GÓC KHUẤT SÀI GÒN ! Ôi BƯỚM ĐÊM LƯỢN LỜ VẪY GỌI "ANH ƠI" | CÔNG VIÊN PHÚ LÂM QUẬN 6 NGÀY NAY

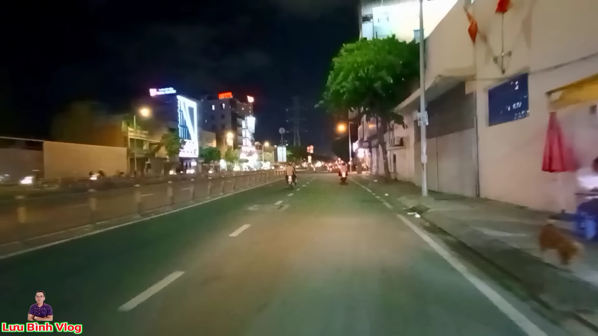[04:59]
Cái đoạn đường này kết thúc trên, kính chị Đây là cái đoạn đường này cũng được xem là cái phố xung sướng Phố sức khỏe, kính chị Bởi vì là bên tay phải này là có rất là nhiều anh chị Hành nghề là mách ra, cậu gió, giấc hơ đó, kính chị
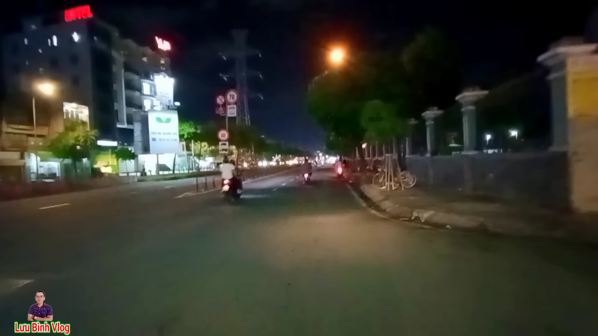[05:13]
Rất là nhiều trên cả đoạn đường này Bên tay phải ở mạng hình, đây là cái nhà thờ mới tây sau này Mình thấy có một người đang ngủ nè,
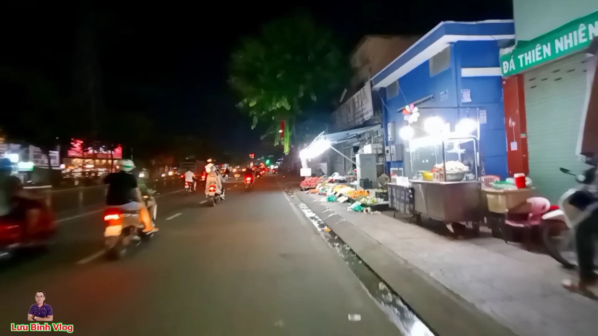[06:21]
Đi ngang là anh ơi đi hôn Đó, đây là ngay cái khu vực bán trái cây Quá trời trái cây luôn
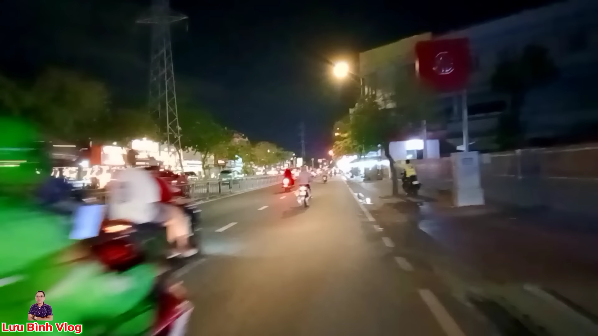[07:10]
Bà con vô gia cư lên Sài Gòn mua sinh cũng có Rồi bà con người dân có nhà ở Sài Gòn cũng có Ở đây là ngay cái khu vực bán trái cây
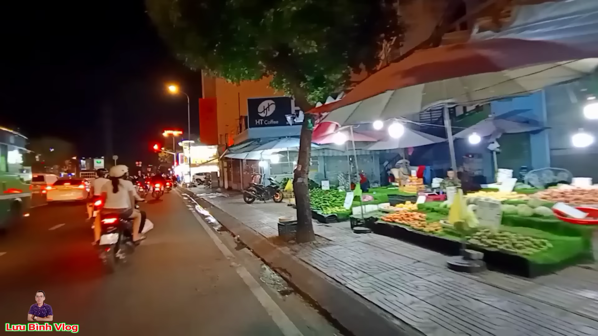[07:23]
Giờ này bán quá trời trái cây luôn các anh chị Đây bán là chắc bán là qua đêm luôn Rất là nhiều, ngủ ở đó luôn đó các anh chị Ở trên cái đường này thì cư xá cũng nhiều Cư xá Phú Lâm, cư xá Grada
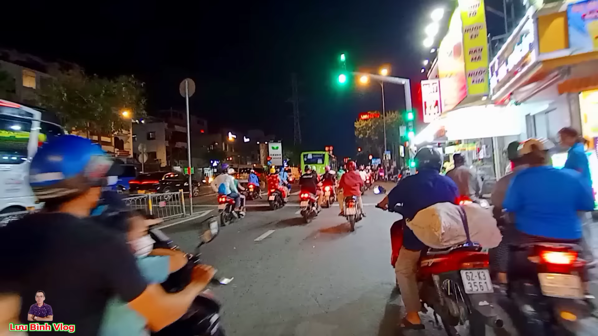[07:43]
Ở bên phải ngay góc này là cái Cái tiệm bán nước ép trái cây
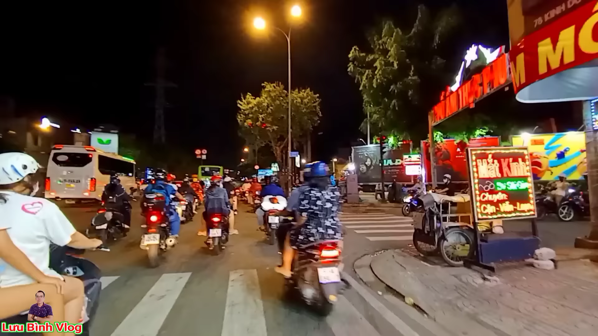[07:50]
Ở bên phải đây thì là cái phố ẩm thực Phú Lâm nè các anh chị Bên trong á Hiện nay thì vắng lắm các anh chị Mình có đi vào mấy lần rồi vắng lắm
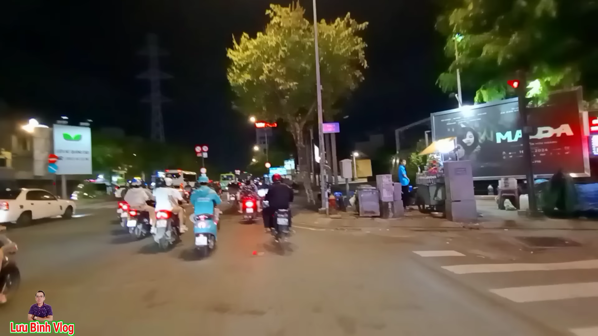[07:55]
Ngày trước lúc mới mở thì còn đông đông Các anh chị giờ rất là vắng Đưa thưa Rồi chúng ta đã bắt đầu đi Đến ngay cái công quyên rồi Các anh chị công quyên Phú Lâm Còn ngay chỗ này là một cái
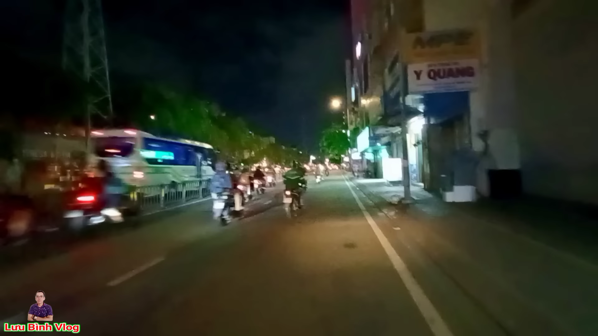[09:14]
Trước là rất là đông Các anh chị ngồi trước đông lắm Hai bên đường luôn Và dạo này là chỉ có xuất hiện là ngay Cái khu vực công quyên thôi Các anh chị bớt Đuổi riết mà đi đâu bớt rồi Cánh chị Cỏ cầu gió giấc hơ
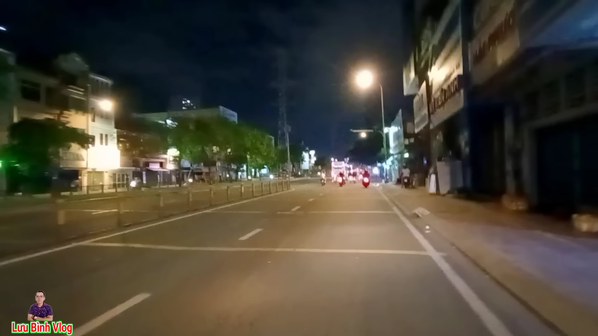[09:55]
Đánh bớt cạo gió giấc hơ Mà có cái gì mà chiêu Mấy cái nút khoáng đó các anh chị Ngày nay thì ít thấy Lâu lâu thì cũng vẫn còn Mà ít hơn ngày trước các anh chị Đó chúng ta đang đi vào Ngay cái khu vực Công Nguyên Phú Lâm Cư xá cũng nhiều nữa các anh chị Cư xá Ga Đa Cư xá Phú Lâm A Phú Lâm B Đây là ngay cái trung tâm Hội nghị tuyệt cưới các anh chị Trang trí rất là đẹp
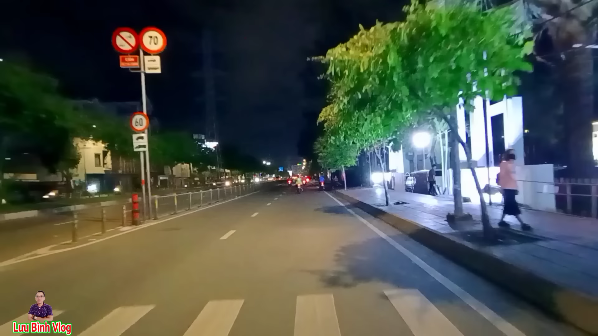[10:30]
Vô cái khu vực này là tối hủ Đó có nè cánh chị Đó ở bên tay phải Tối hủ là dễ hành nghề Lắm cánh chị Đó đi ngang ngang là anh ơi đi hôn Hỏi đi đâu
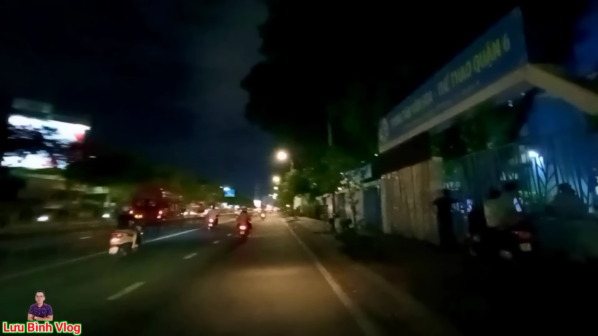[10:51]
Đây là cái trung tâm văn hóa Thể dục thầy thao quận 6 Lúc trên là Công Nguyên Đó ngay cái đoạn này Công Nguyên Phú Lâm Đó đây là cái gì Đó có 2 em Trẻ đẹp Còn đứng ngay cái Ngay cái lề đường
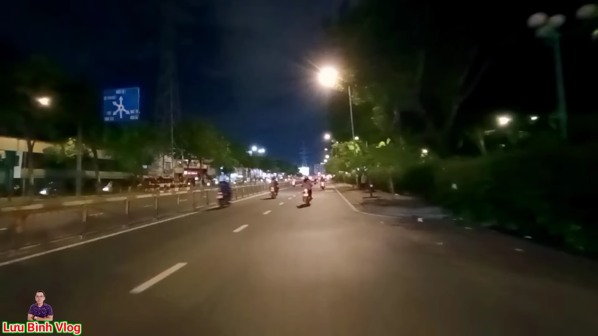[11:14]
Đó tiếp tục Bây giờ này Các anh chị thấy mà em gái đứng ngay này Nhưng mà đeo khu vực trang Đó là bốm đêm đó các anh chị Quậy gọi Bốm đêm lượng lờ Quậy gọi Chắc mình sẽ đặt cái tên video này Là tên bốm đêm Lượng lờ Quậy gọi Rất là nhiều Ngay cái Công Nguyên Phú Lâm này
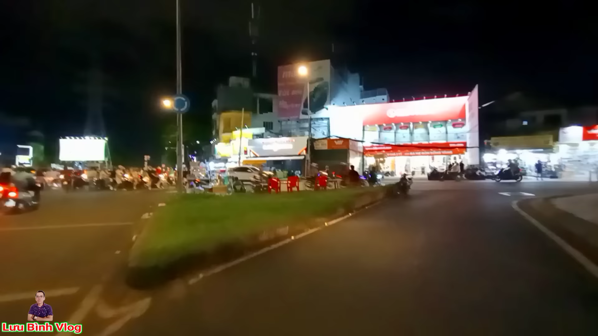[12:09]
An Dương Vương Đi thẳng là chúng ta sẽ ra Ngay cái xa cảng miền Tây đó các anh chị Đó đây là đường An Dương Vương
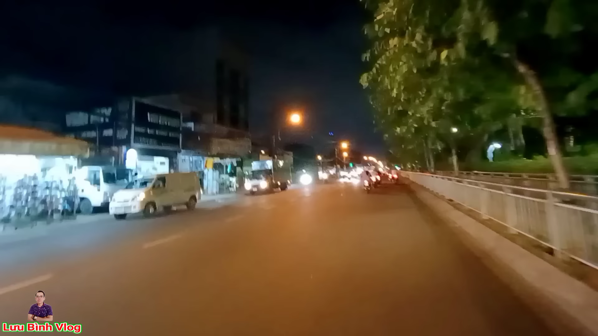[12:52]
trái bên kia đường là bán Dài dép Nói chung trên cái đường này Bán đồ ăn thức uống Rồi bán quần áo cũng nhiều Các anh chị Chủ tải gì cũng gần Cái khu công nghiệp tăng tạo đó Công nhân người lao động cũng mua Bán cho người lao động
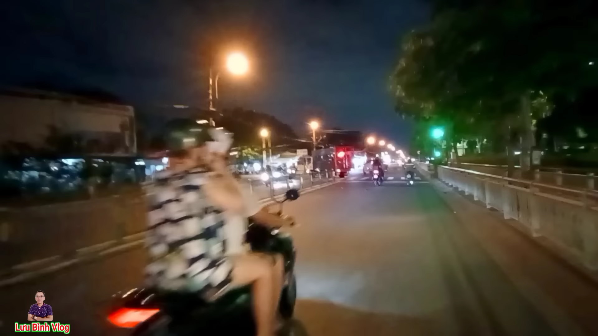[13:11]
Để mình để ý coi có không Ngay bên hông bên tay phải Ngay cái công nguyên này các anh chị Ở bên trái là đường Cái cái hướng là đi vào Cái khu dân cư tên lửa đó Cánh chị Bên trái
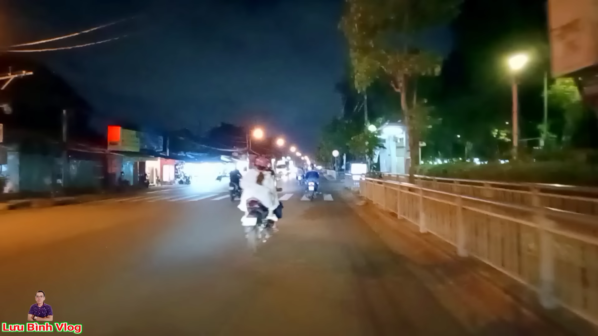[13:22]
Đây là ngay cái cổng Cộng công quyền Phú Lâm Cũng cái anh bảo vệ tưởng bóng đêm chứ Đi dài dài ở trên đây nhiều lắm Cánh chị Đó đó Cái xe nè Cánh chị Đó ngồi ở chiếc xe Báo đỏ Các anh chị thấy không Rất là nhiều Anh ơi Anh ơi đi hôn